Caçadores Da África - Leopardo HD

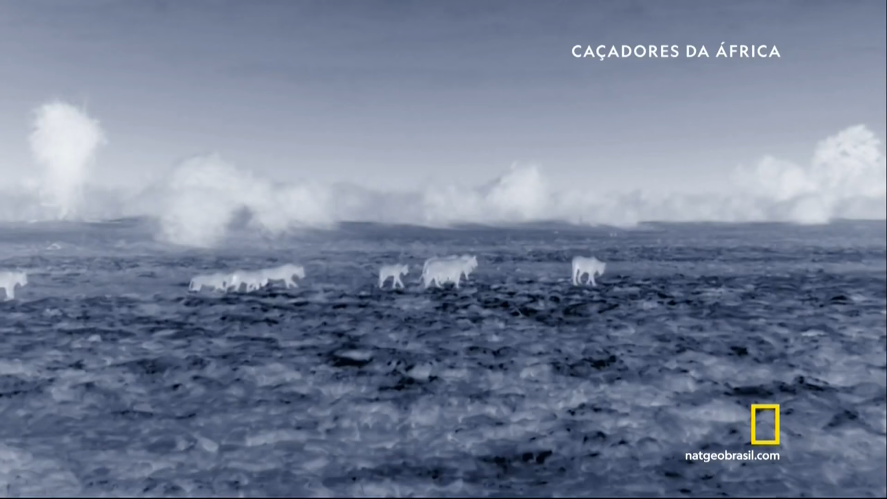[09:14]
Porque os carnívoros estão à espreita.
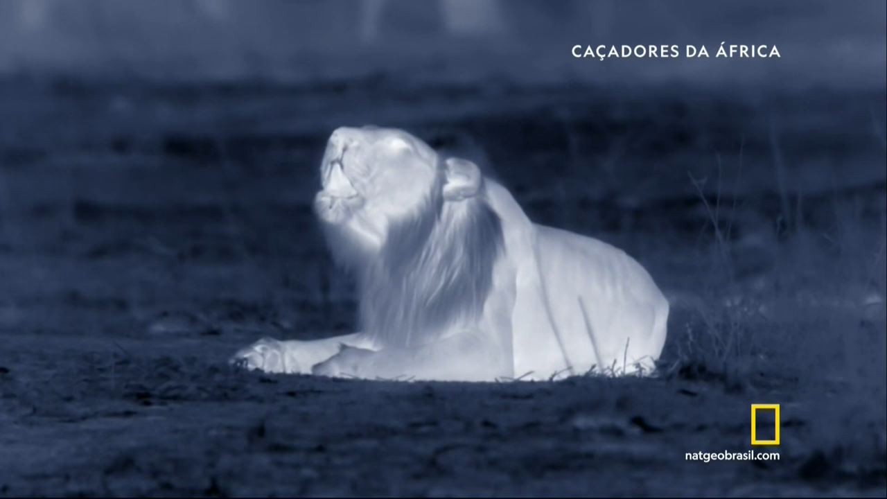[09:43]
Mohawk, o leão mais feroz deste território, repousa a apenas 300 metros dela.
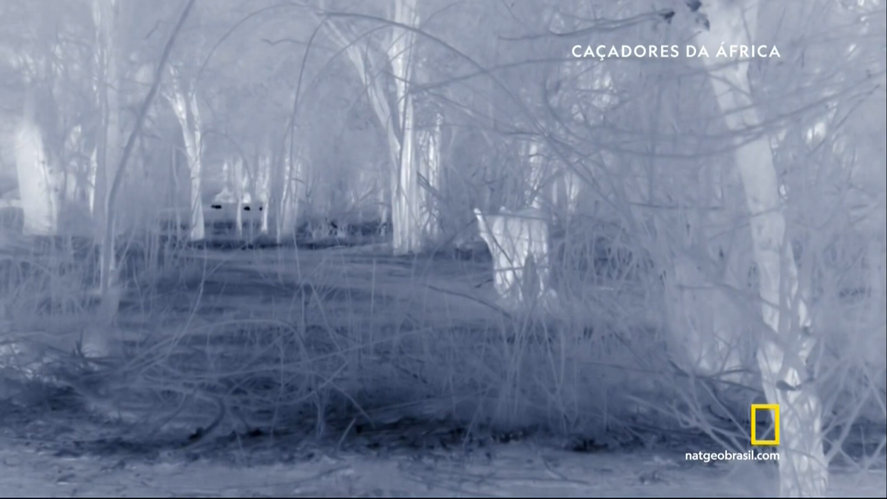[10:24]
Seu chamado a impede de avançar. Ela rapidamente muda de rumo.
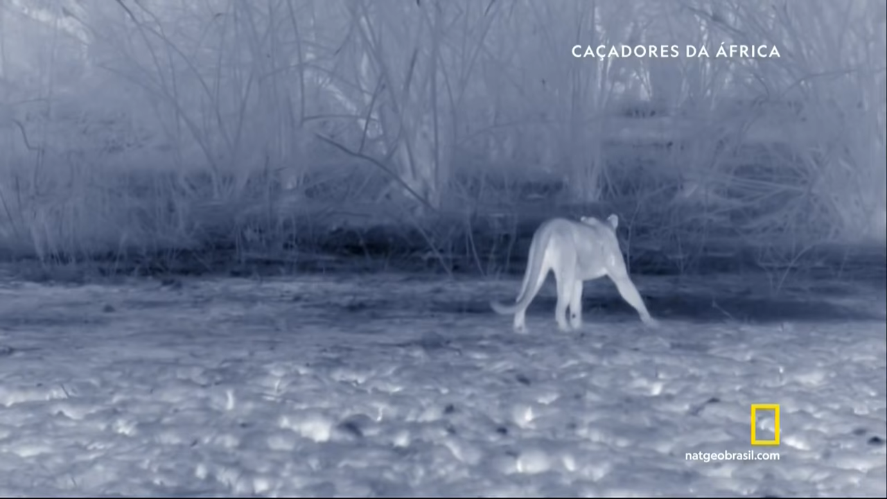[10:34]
O leão capta um cheiro. Mas, não é de ship. Ela desviou de uma bala.
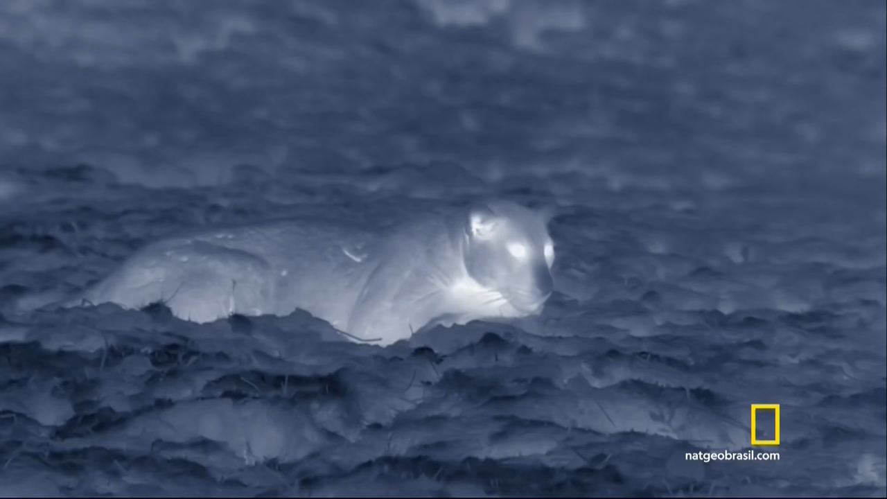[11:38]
Mas, uma combinação de fome e ingenuidade a tornou imprudente.
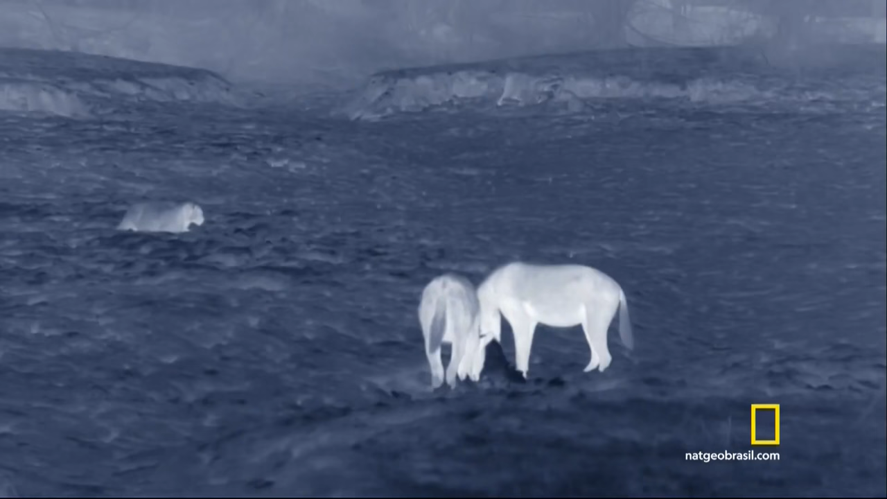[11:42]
Leopardos raramente fazem isso.
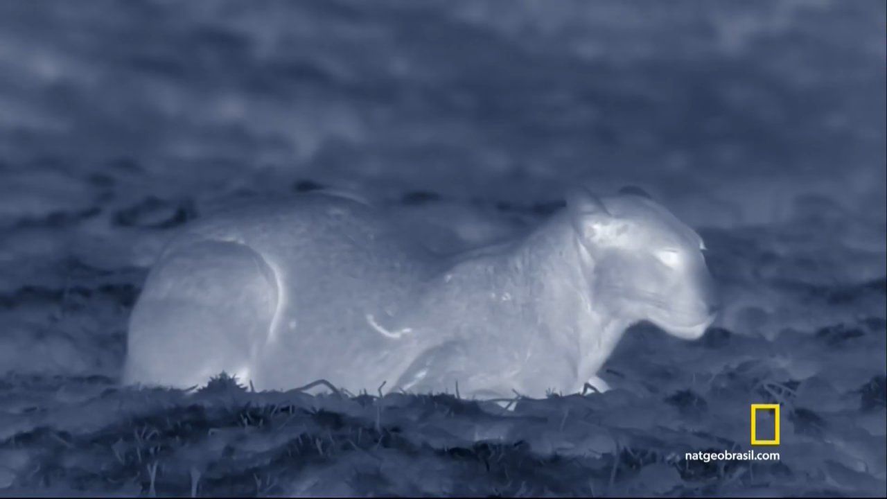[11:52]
Mas, roubar as caças da mãe era natural para ela.
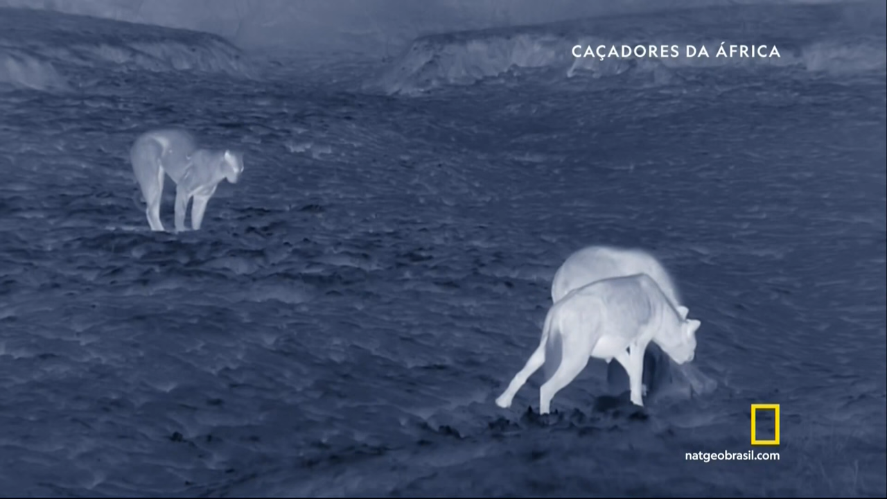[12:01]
As hienas ainda não perceberam que tem um público faminto. Ela se aproxima mais. Elas ainda não a veem.
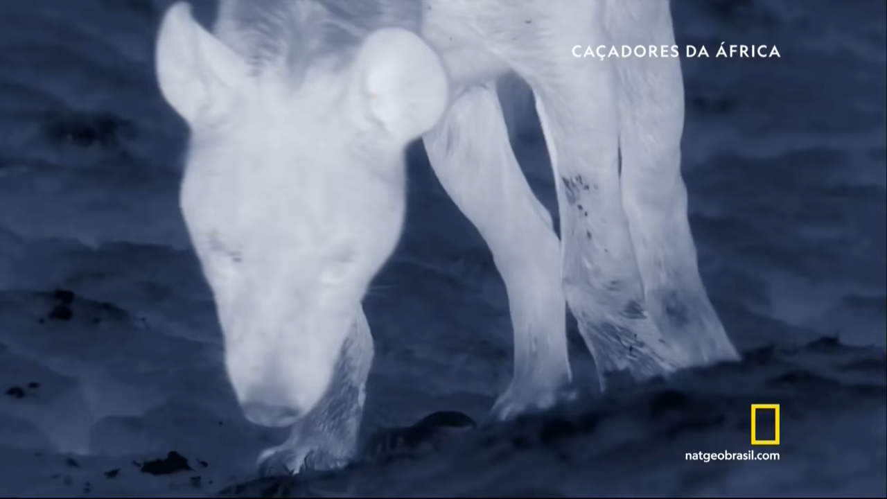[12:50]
Ship congela. Mas, sua abordagem ousada finalmente a entrega.
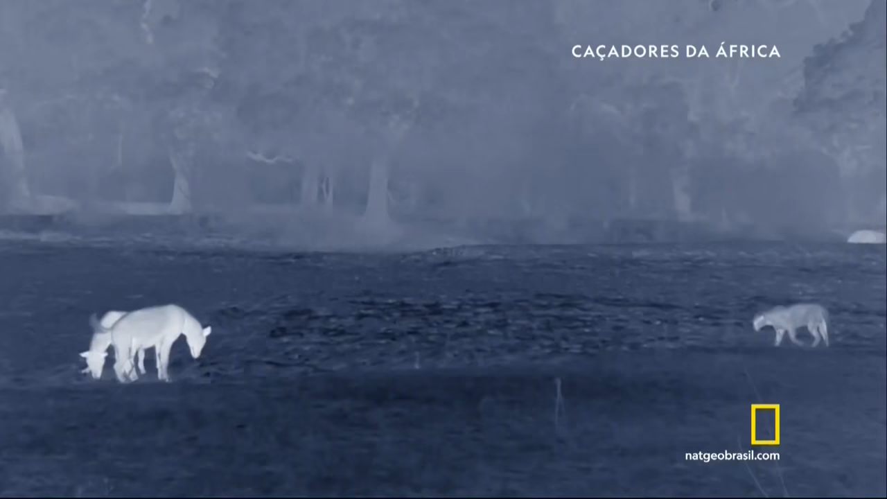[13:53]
Mas, elas não vão deixar que ela tenha sequer este pequeno bocado.
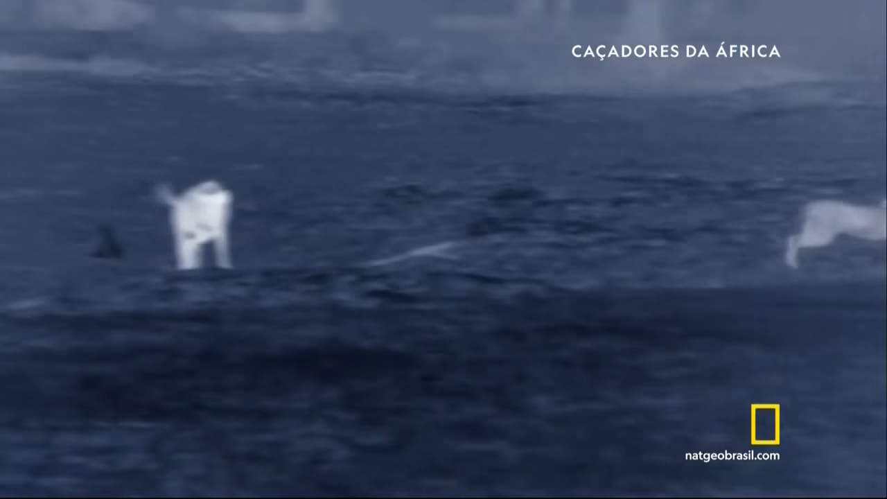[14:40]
Elas já se cansaram dela. E chamam reforços. Agora, são três hienas furiosas contra um leopardo imprudente. Apesar do perigo claro, ship se aproxima novamente.
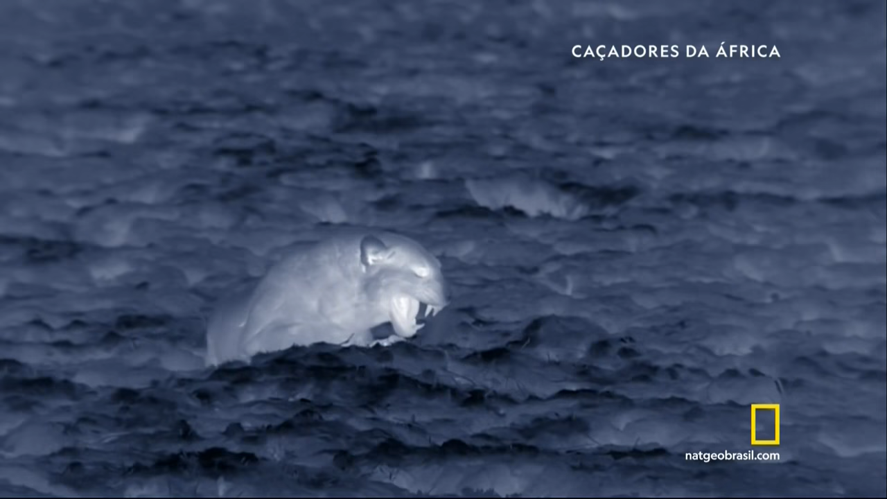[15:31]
Ela finalmente entende a mensagem e recua.
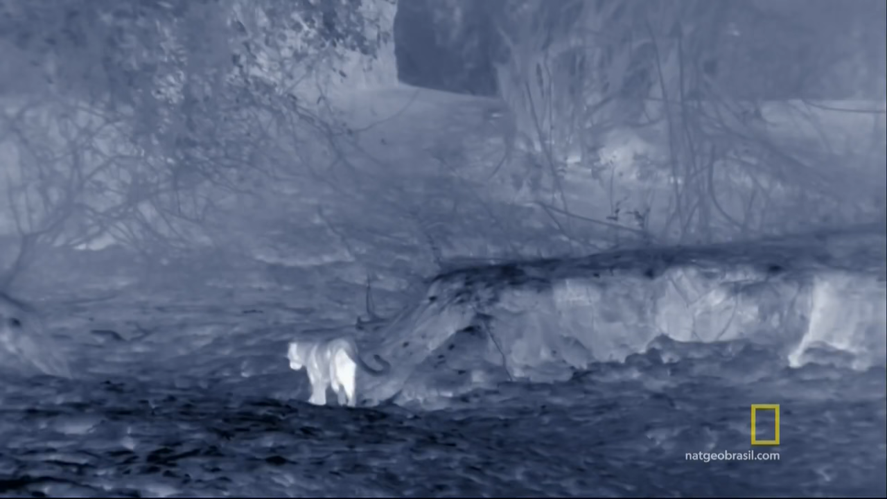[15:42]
Ela tem a sorte de sair deste encontro sem ferimentos graves.
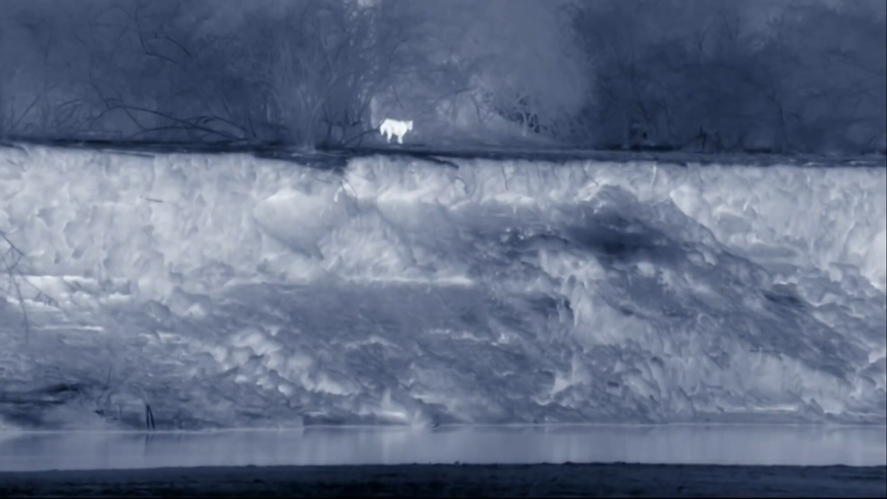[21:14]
ship patrulha o antigo território de sua mãe,
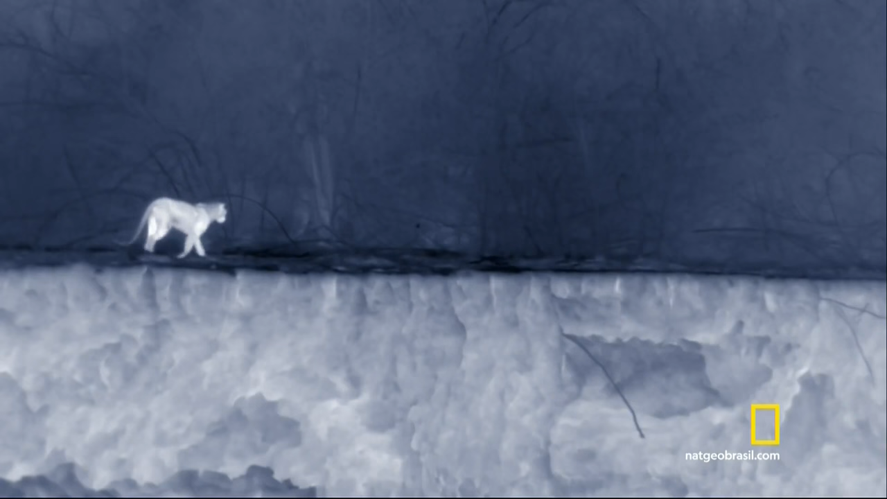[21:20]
começando a afirmar sua reivindicação sobre a propriedade. Já faz 48 horas desde que ela foi abandonada por Malaika.
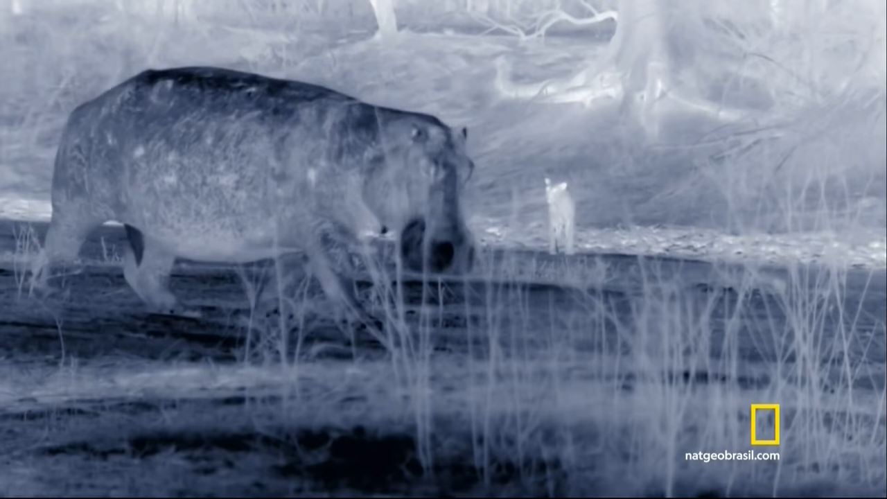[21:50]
ela deve escolher a presa com sabedoria.
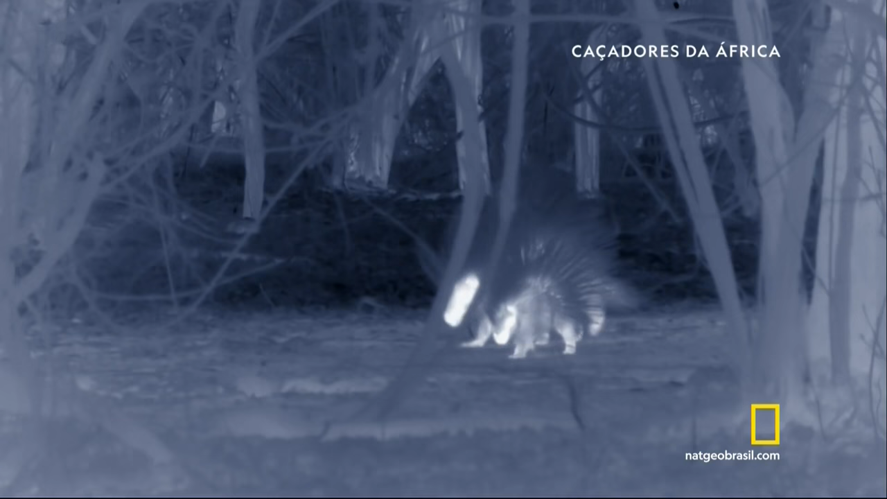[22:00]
Um porco espinho com seu bebê um porquinho. A mãe diminuta atiça seus espinhos afiados para avisar ship.
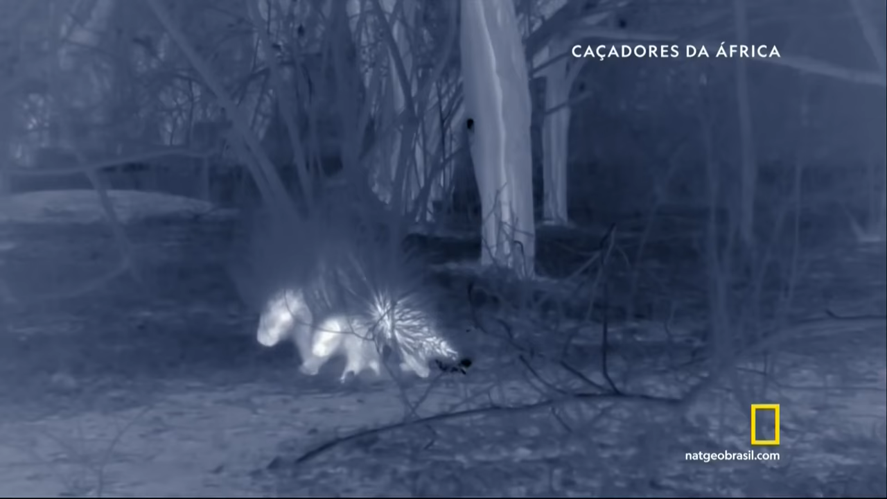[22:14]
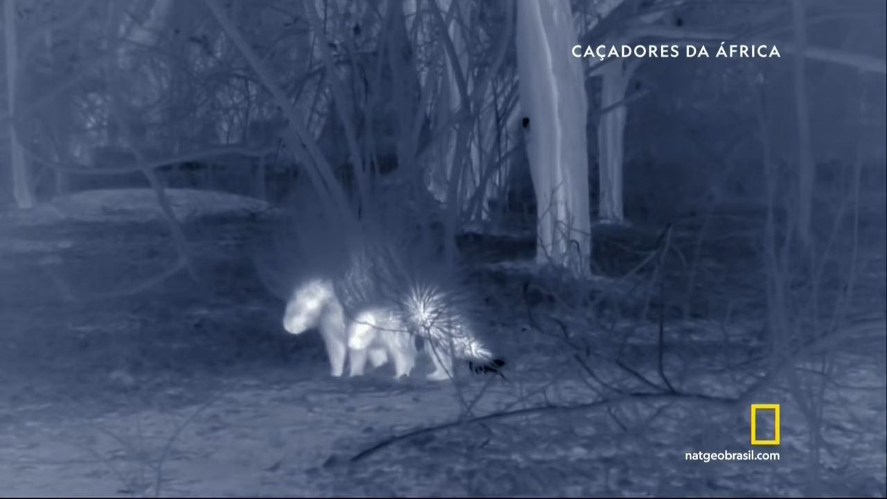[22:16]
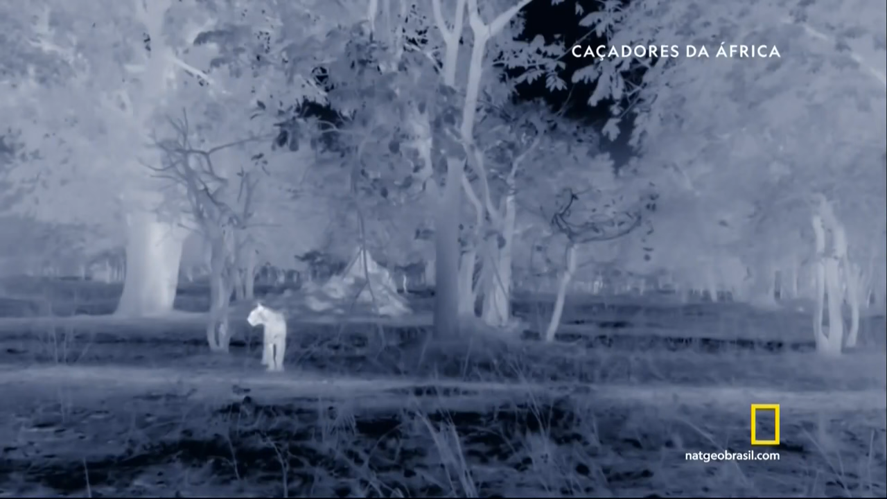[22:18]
Não vale a aposta. Mas pucos descansando em uma área aberta? Perfeito. Ship assistiu sua mãe caçar. Mas ela nunca colocou suas próprias habilidades em prática. ship deve se esgueirar sem ser vista.